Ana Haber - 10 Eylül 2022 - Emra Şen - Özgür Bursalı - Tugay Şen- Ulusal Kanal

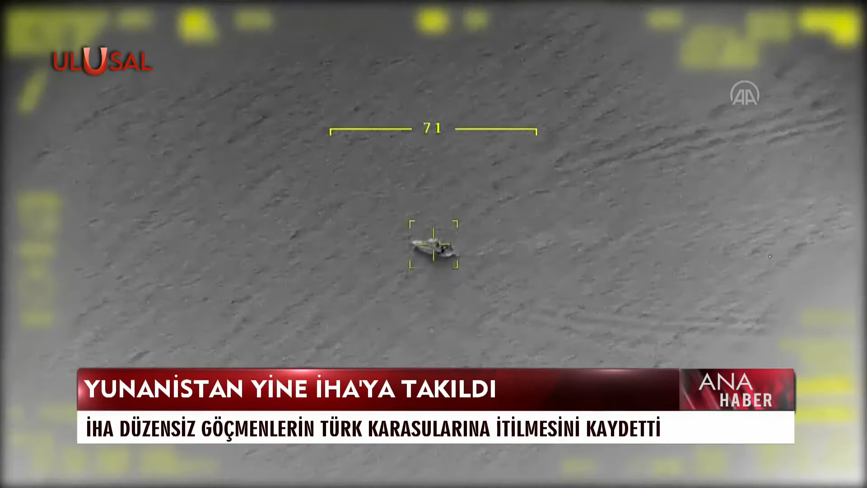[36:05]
Yunanistan'ın insanlık suçu bir kez daha Türk Silahlı Kuvvetleri'ne ait insansız hava araçlarıyla tespit edildi. Görüntüler Ege Denizi'nde. Yunan ordularının denize döküldüğü 9 Eylül 1922'nin 100. yılında kaydedildi. Ege Denizi'nde keşif ve gözetleme görevi icra eden İHA,
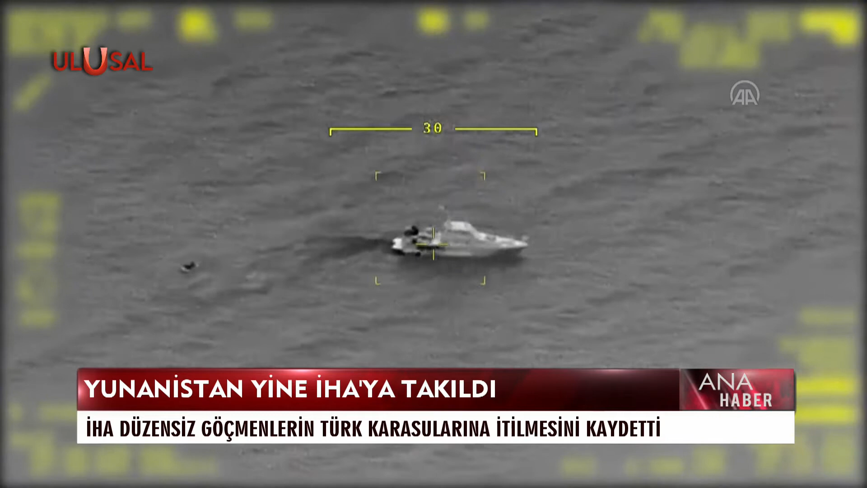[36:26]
önce Yunan sahil güvenlik botunun Türk karasularına yaklaştığını tespit etti.
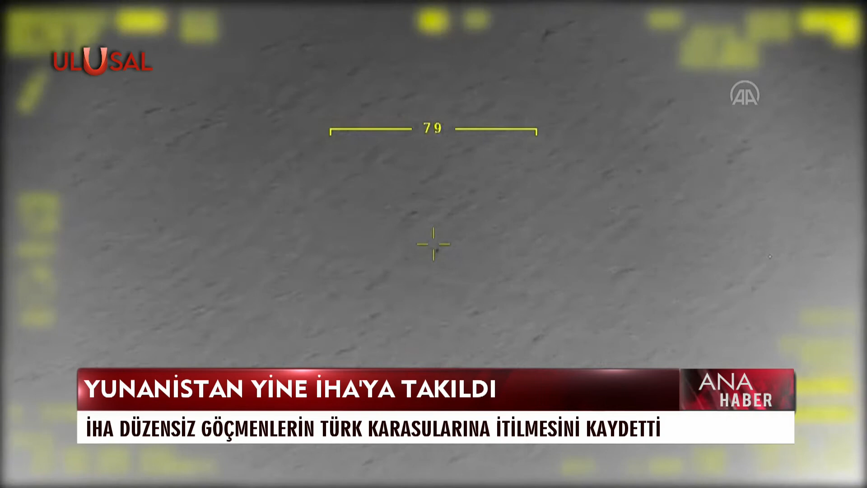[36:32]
Bir süre sonra o sahil güvenlik teknesinin kıç kısmından suya bir lastik bot indirildi.
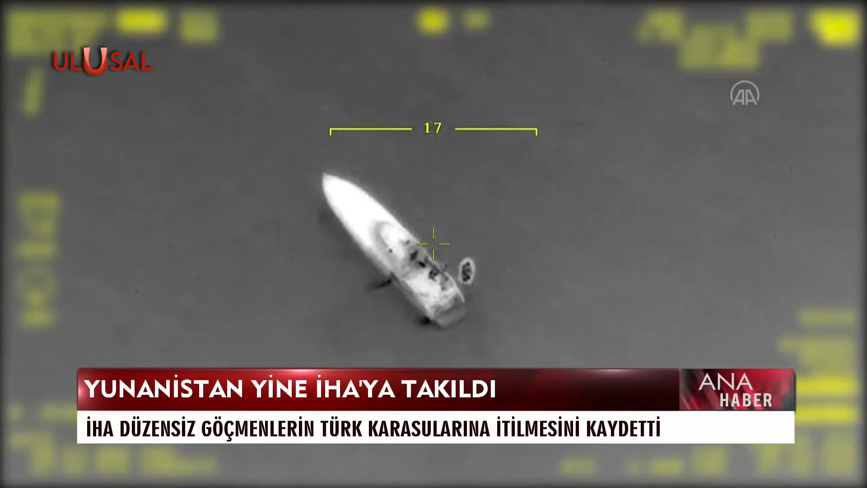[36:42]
Lastik botun içinde Yunanistan'a geçen düzensiz göçmenler vardı.
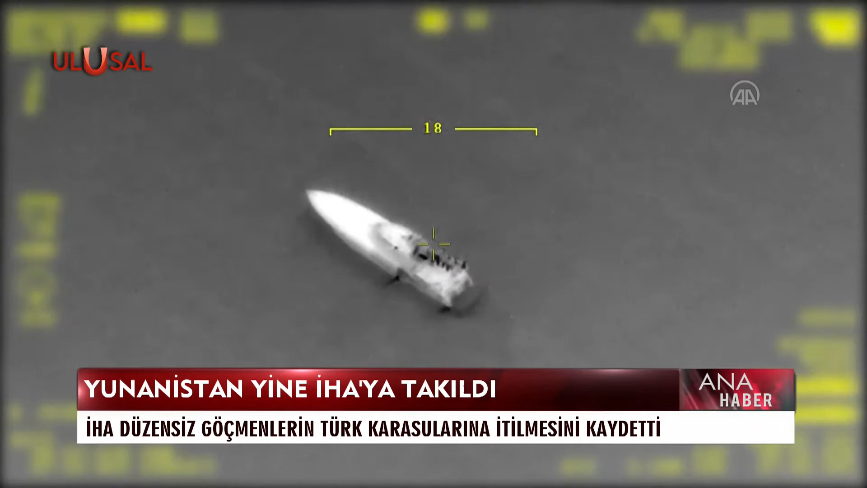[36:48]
Göçmenlerin olduğu lastik botun suya indirilmesinin ardından Yunan sahil güvenlik teknenin motoruyla dalga yaratarak düzensiz göçmenlerin Türk karasularına geçmesini sağladı. O anlar Deniz Kuvvetleri Komutanlığı'na ait insansız hava aracı tarafından saniye saniye kaydedildi.
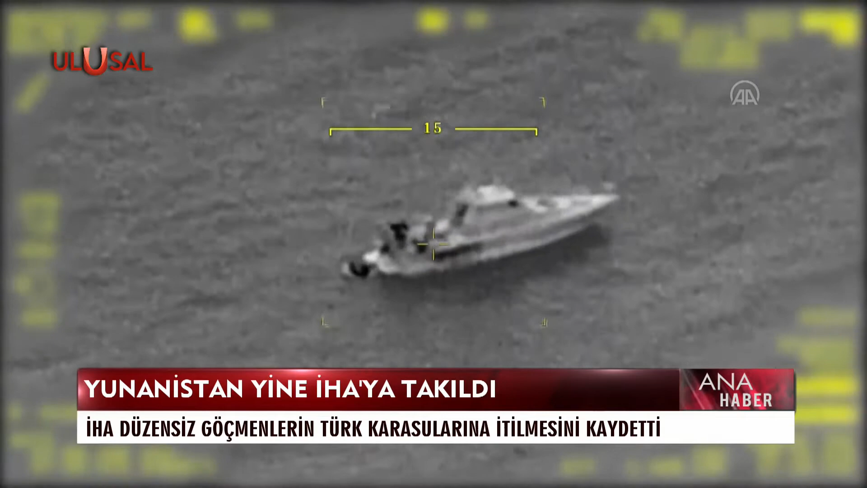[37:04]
Olay kısa sürede Türk Sahil Güvenliği'ne bildirildi. Düzensiz göçmenler Türkiye tarafından sağ salim kurtarıldı.